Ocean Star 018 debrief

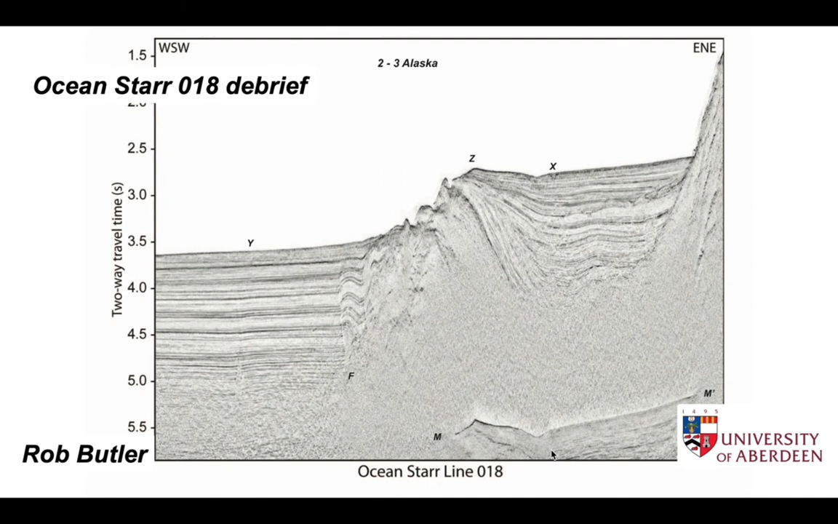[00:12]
This short presentation looks at this seismic profile, the Ocean Star 0.18 profile acquired by USGS offshore Alaska. We can use it to answer these following questions. We can estimate the water depth to various points across the profile, particularly X and Y, and therefore work out the height difference between these two places down the escarpment that runs down from the point Z on the profile. Then if we look at within the profile itself, at the bottom right hand corner, there's a rather ghostly looking feature down here, which is M M prime.
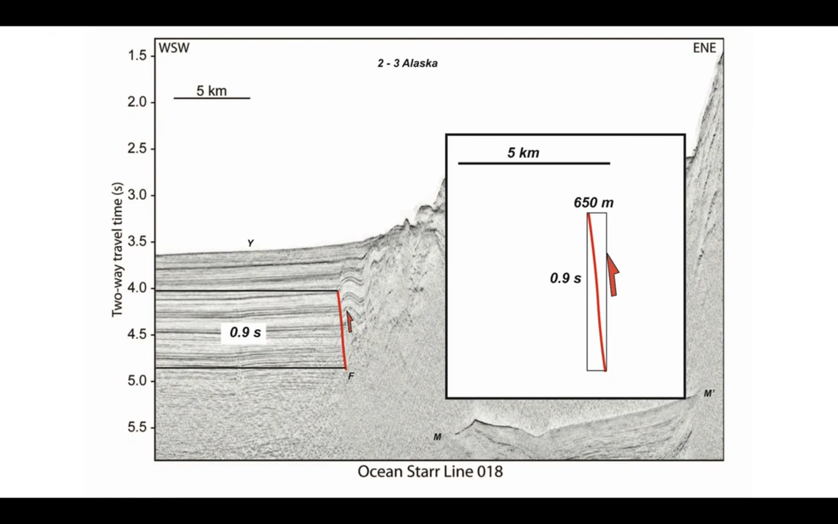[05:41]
So to work out what the true dip is, we need to understand what 0.9 seconds represents in terms of real distance, in terms of meters. Well, that obviously depends on the seismic velocity. And we don't know the seismic velocity of that material. So we're going to run a different set of scenarios. Our first one is to assume all that material is sandstone, and therefore has a seismic velocity of 4 kilometers a second. 4 kilometers a second times 0.9, then divided by 2 is 1.8 kilometers, or 1800 meters. Now we can go on and simply work out what the angle of dip is of the fault plane.
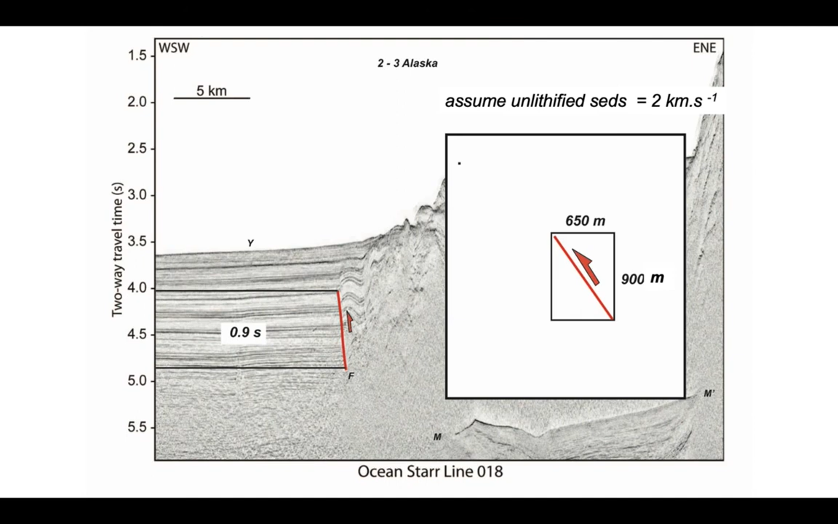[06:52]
So simply the vertical scale now becomes 900 meters. Again, we can establish the dip of this fault plane. The cotangent of the dip of the fault plane is simply 650 divided by 900, and that comes out at 54 degrees. Okay, let's have one more go. Let's take a lower value, which is about as low as it can guess, for the value of seismic velocity for un-lithified sediments. And let's assume at 1.5 kilometers a second. If we do that, these are the values we get. Still, the horizontal scale is 650 meters. But this time, the fault has climbed a distance of 675 meters.
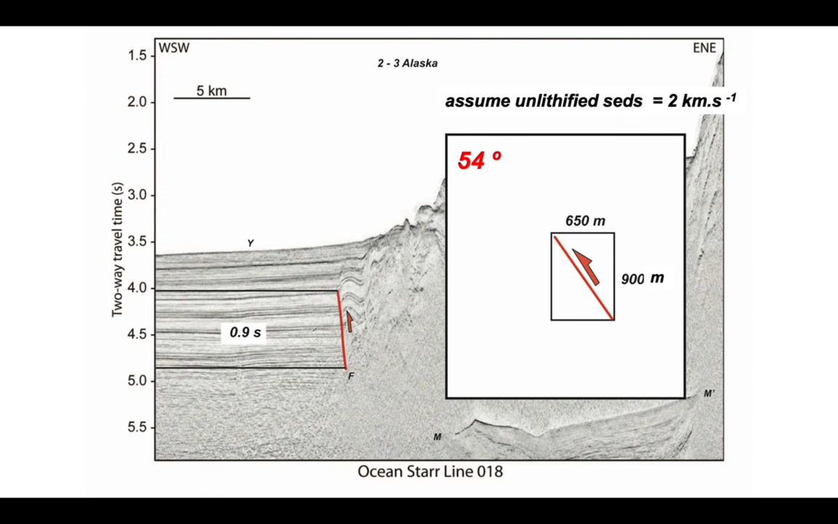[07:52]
It includes material at the modern seabed. So it's much more likely to be un-lithified sediments. Well, I'm going to go for the slightly higher value and suggest that this is my preferred option, that the tip of the fault plane is about 54 degrees. So that's how we can work out the true orientation of inclined features on seismic profiles. So this ocean star line has been useful for allowing us to determine bathymetry and its variations across a profile, and work out the heights of escarpments on the seabed. We've identified a multiple,
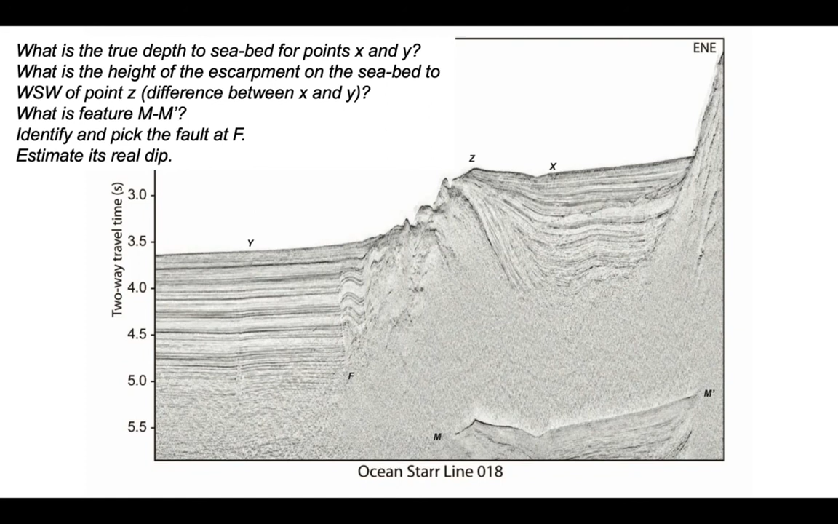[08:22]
and we've looked at the orientation of a fault plane, and estimated its real dip.